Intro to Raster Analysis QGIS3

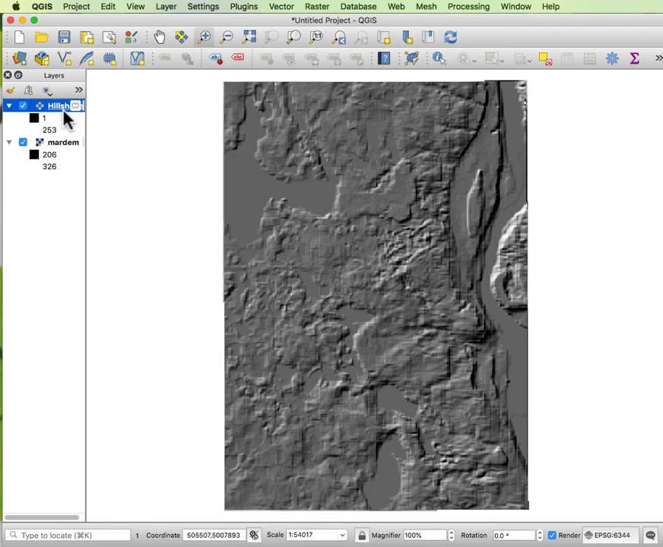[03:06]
Again, I'm going to remove this just to not clutter up my display.